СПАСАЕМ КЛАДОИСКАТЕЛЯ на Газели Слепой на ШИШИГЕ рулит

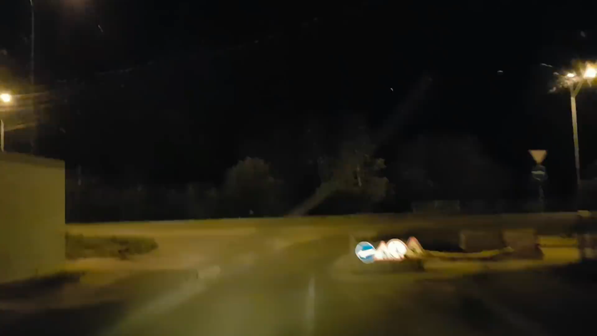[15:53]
Встанем, чтобы можно было гуд позавлять. Все, приехали.
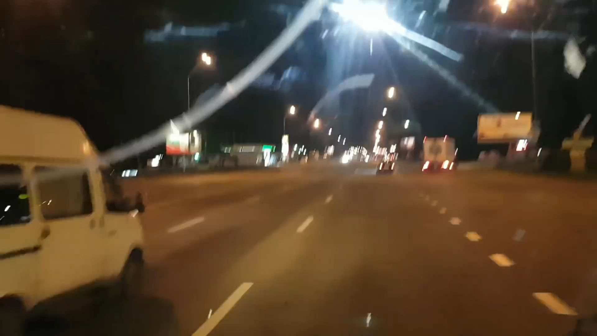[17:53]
О, это он нас обогнал? Да. Тоже маньяк еще такой, как ты, короче.
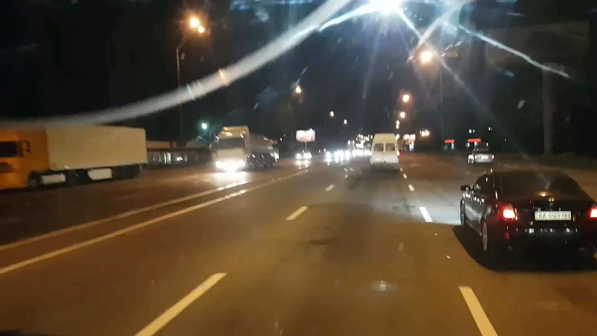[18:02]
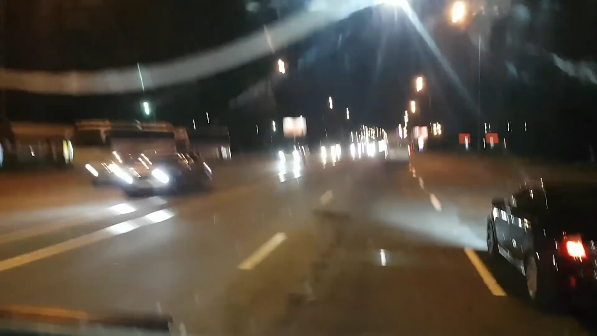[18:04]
Газель нас обогнала, которую мы вытащили. Да.